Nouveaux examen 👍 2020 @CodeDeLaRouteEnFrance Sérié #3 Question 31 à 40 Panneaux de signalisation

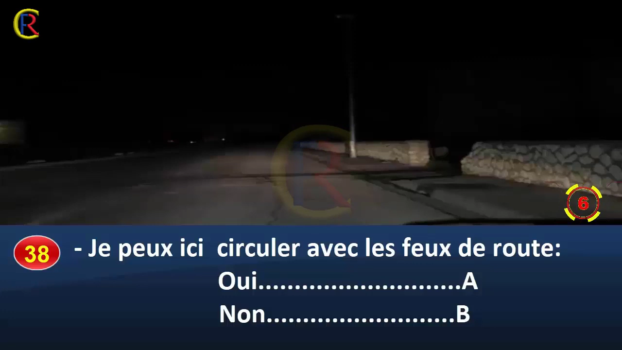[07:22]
Je peux ici circuler avec les feux de route. Oui, réponse A. Non, réponse B.